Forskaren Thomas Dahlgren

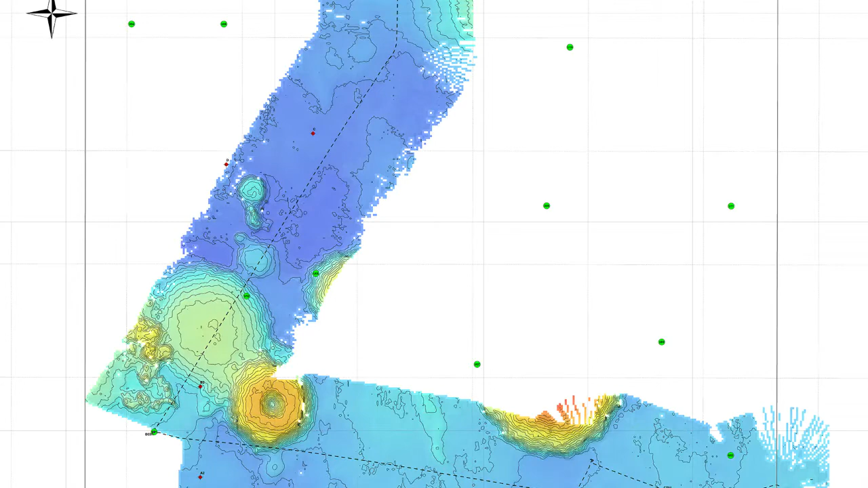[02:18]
Vi har hittat nya undervattensberg och vi har hittat en väldig massa nya arter på havsbotten.